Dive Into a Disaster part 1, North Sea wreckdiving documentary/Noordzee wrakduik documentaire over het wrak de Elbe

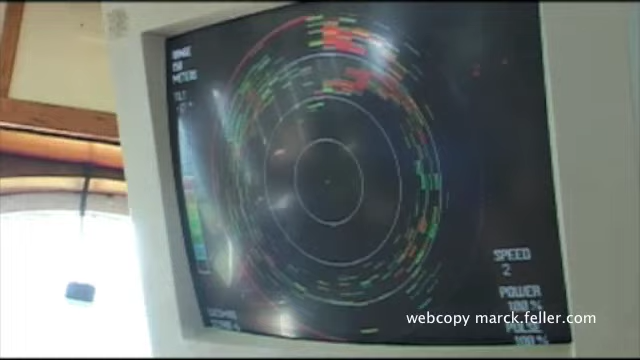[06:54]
Als eerste geeft de sonar die rond het schip de bodem afscant met rode vlakken aan dat er een scheepswrak op de bodem voor de boeg van het schip ligt.
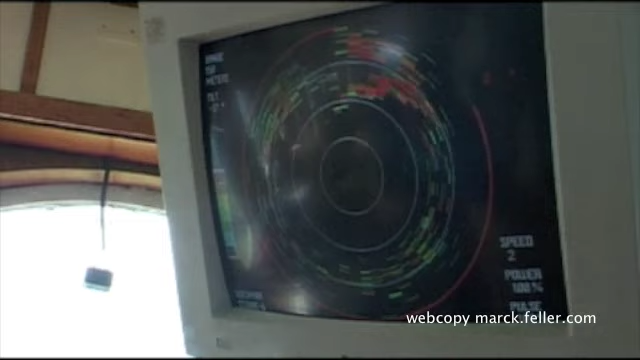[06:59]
Ieder wrak heeft grotere metalen oppervlakte die de sonar herkent.
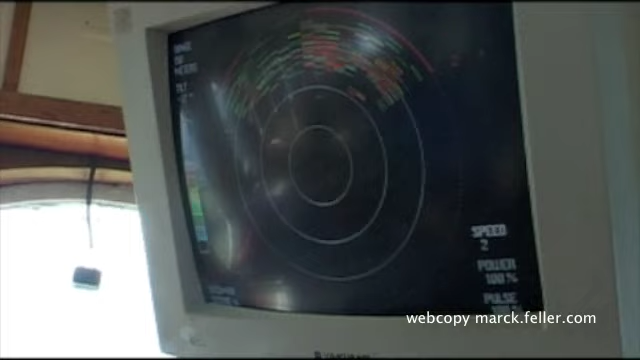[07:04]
Met behulp van het instrument kan de Fogo Aal goed boven de Elbe worden gemanoeuvreerd.
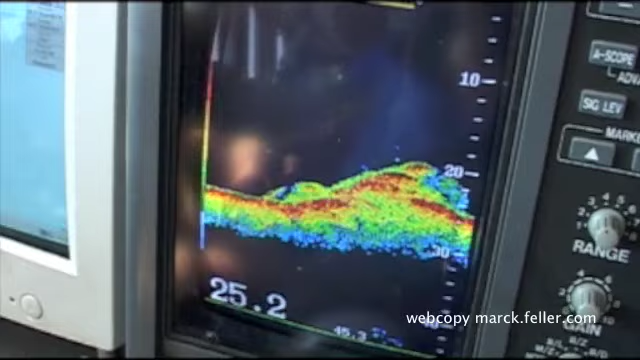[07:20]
Langzaam schuift het schip boven de goed zichtbare resten van de Elbe.